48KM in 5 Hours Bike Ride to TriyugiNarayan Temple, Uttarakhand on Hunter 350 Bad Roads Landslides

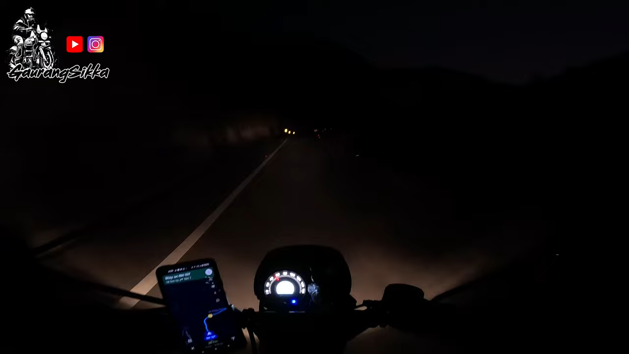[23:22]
लकली रोड बहुत अच्छी है, unluckily it's totally dark now, got no aux light installed, this bike is totally stock when it comes to accessories, stock tires, stock exhaust, stock light, stock indicators, I can't see anything.
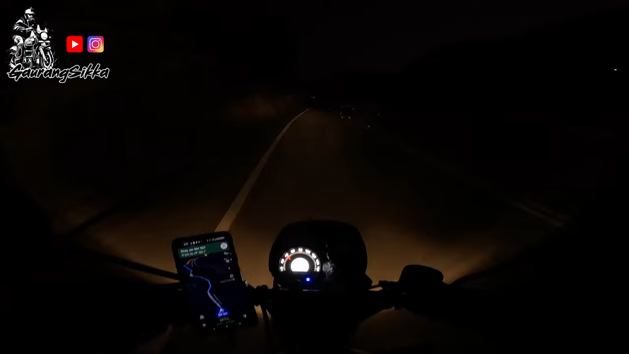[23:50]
I'll show you how dark it is. Hoo-hoo. And one of the problems with the visibility right now is कि मेरा जो visor है that is very dirty. सुबह से वैसे वो मिट्टी वाले area में चल के it is very dusty. उसकी वजह से क्या होता है, सामने आने वाली गाड़ियों की light reflects on the dust and makes visibility even worse.